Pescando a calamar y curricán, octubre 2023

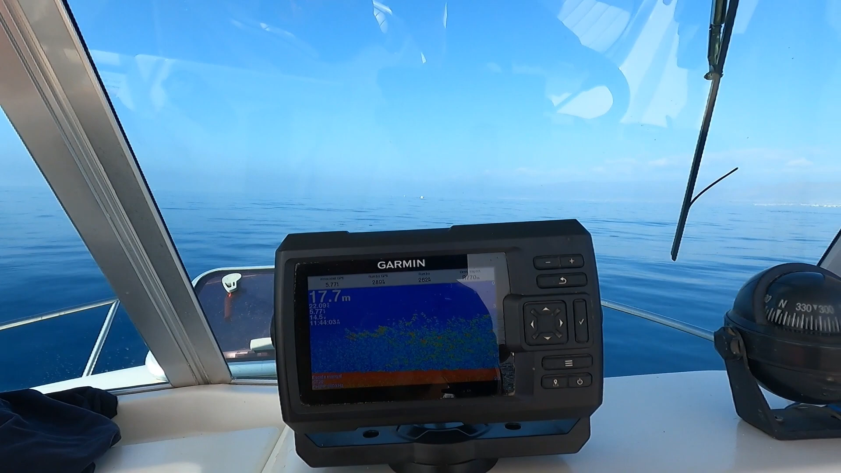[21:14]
On screen: depth 17.7 m
Todo eso que hay ahí es jurar, es salvaje, es una bestia. Y bueno, todo eso es el salpiqueo que se ve en el agua.